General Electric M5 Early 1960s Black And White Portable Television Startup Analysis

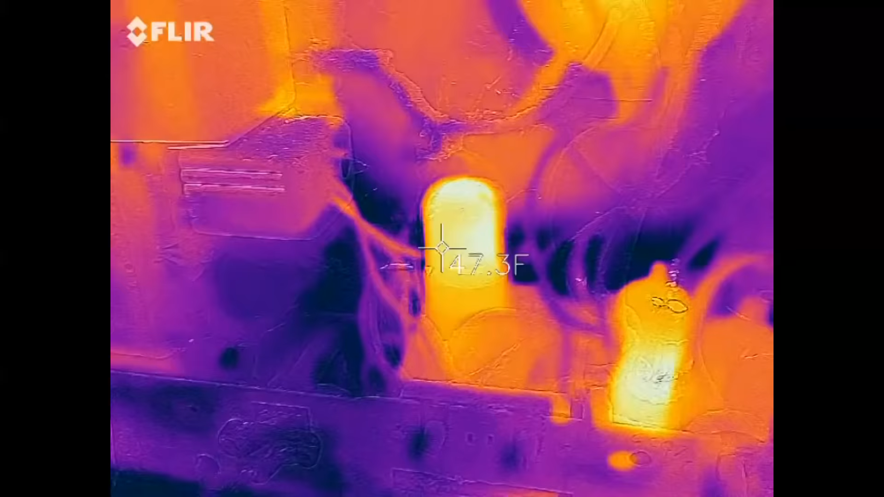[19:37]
Well, the vertical output tube is definitely hot.
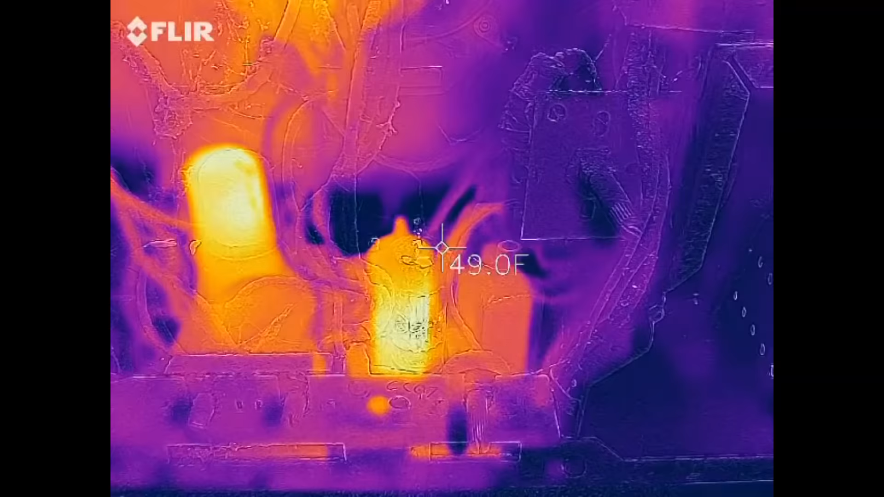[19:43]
The horizontal oscillator tube is definitely hot.
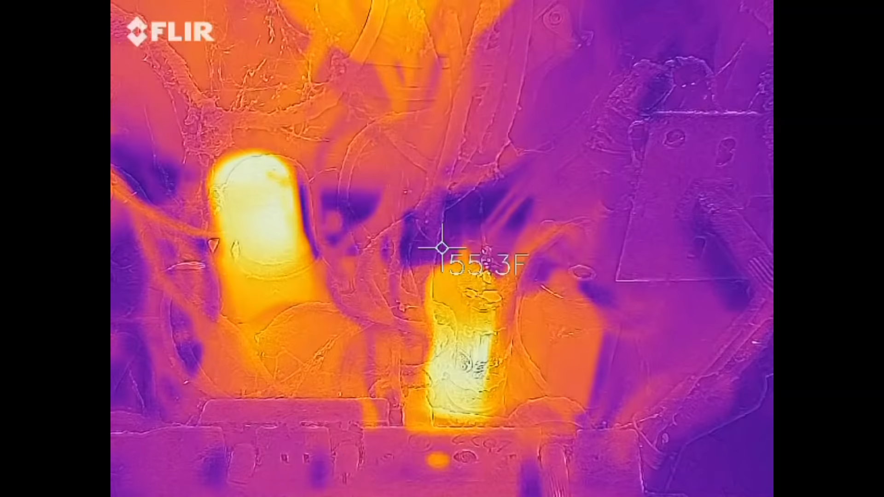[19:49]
I don't see anything with that capacitor,
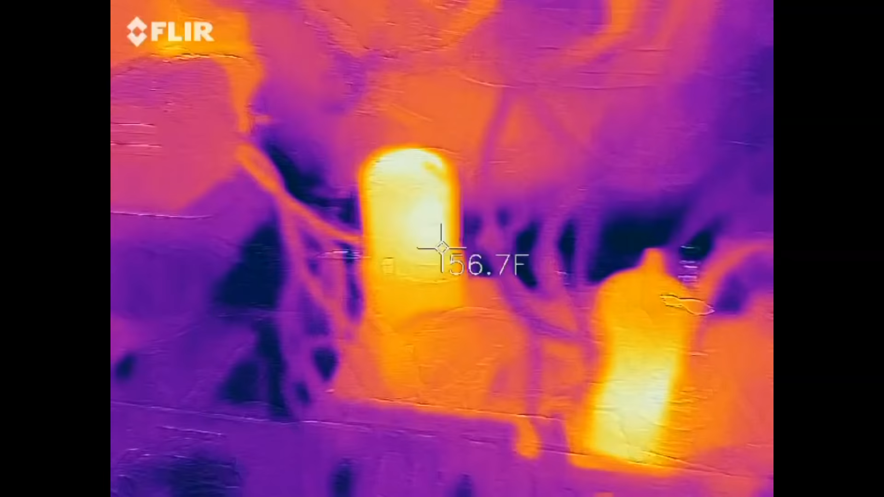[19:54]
and that capacitor there looks cool.
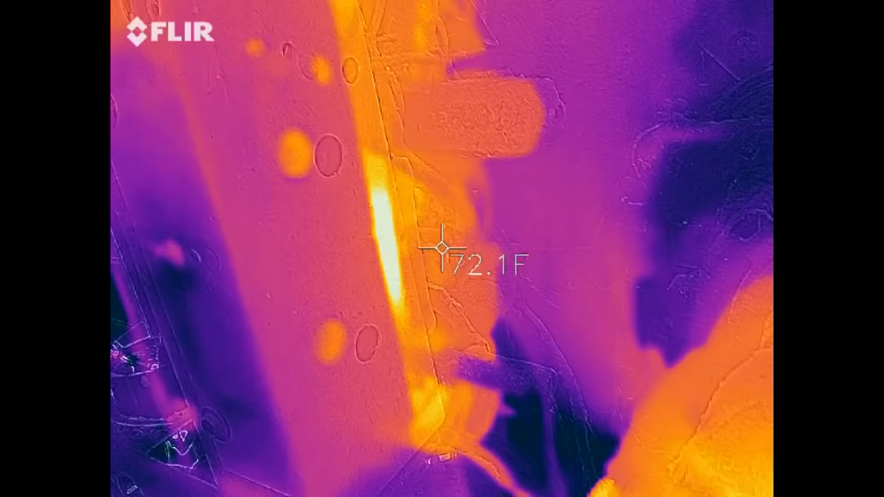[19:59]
On screen: spot 72.1°F
Ooh, there's something back here that's hot.
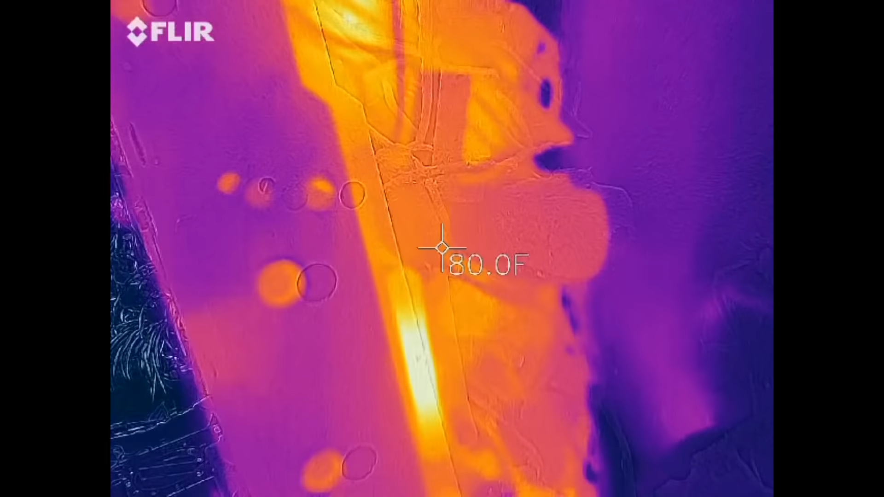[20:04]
That is a resistor right there. That looks like a tube socket.
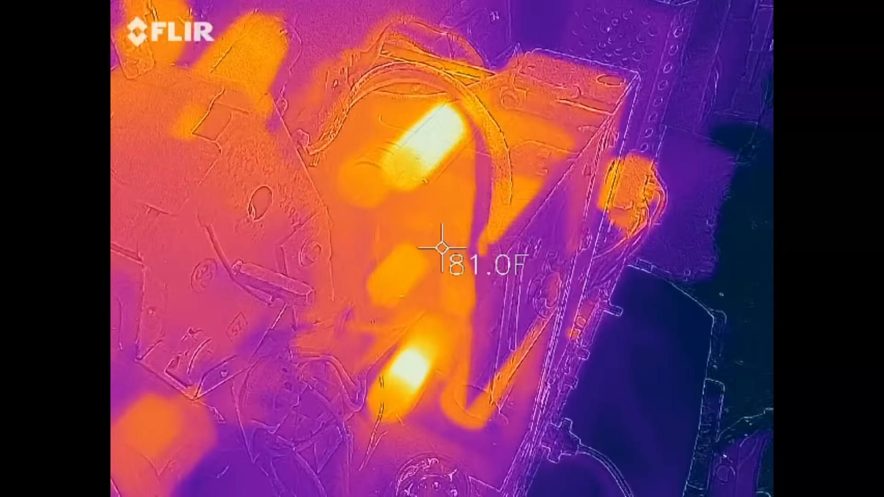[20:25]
On screen: spot 81.0°F
That looks like the audio output tube is hot, and the one on the bottom.
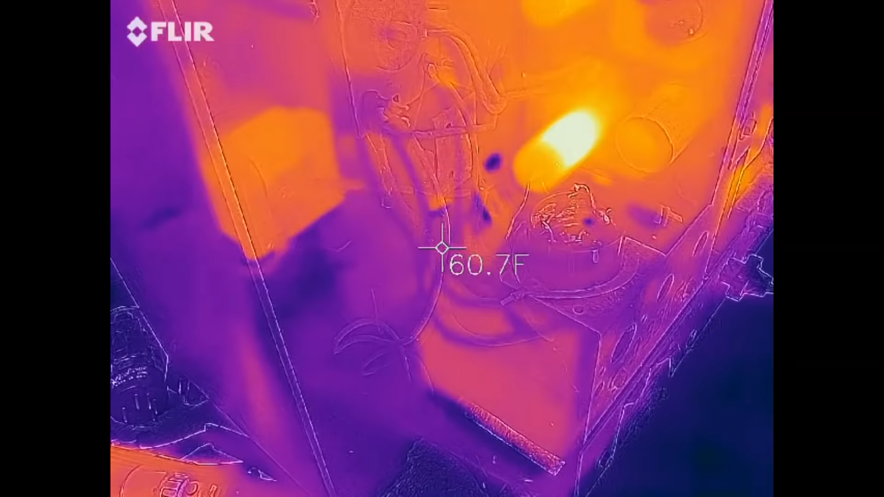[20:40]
On screen: spot 60.7°F
So, we're pulling a lot of current through that tube there,
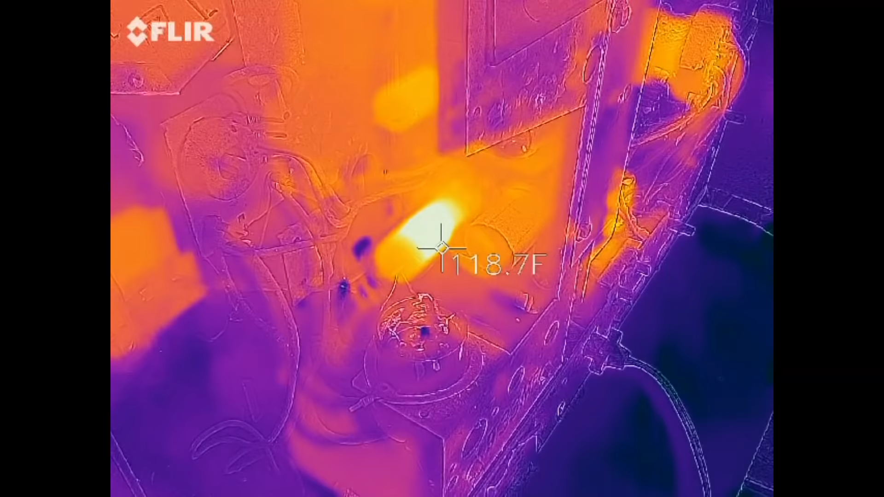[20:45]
On screen: spot 118.7°F
and we're pulling a lot of current through that tube there.
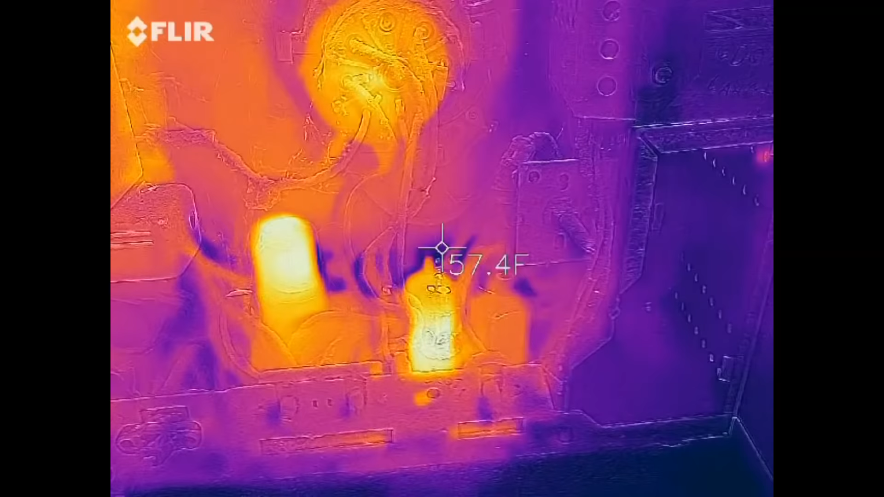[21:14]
On screen: spot 157.4°F
Yeah, so I don't see anything here that looks
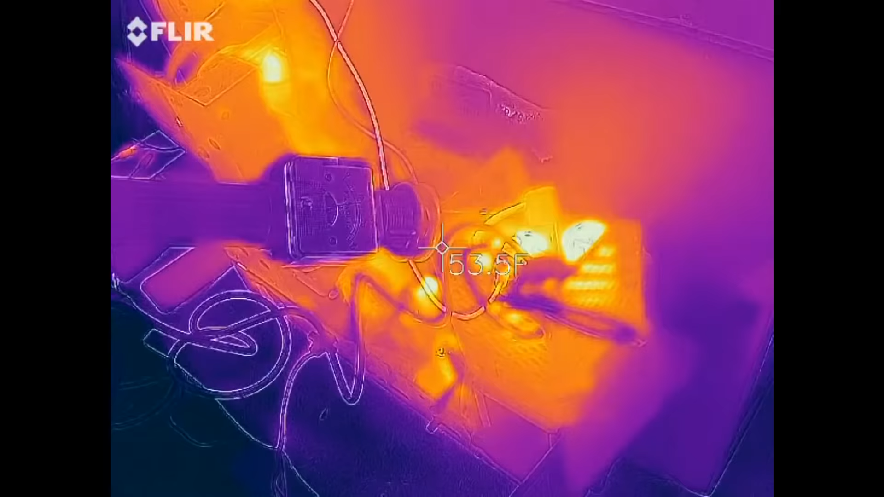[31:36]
of course the damper and the horizontal output are hot
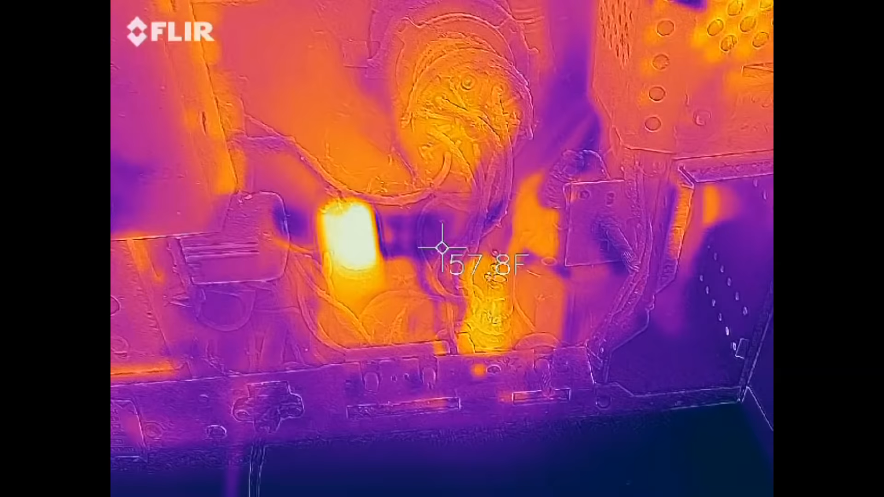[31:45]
vertical output is hot flyback is getting warm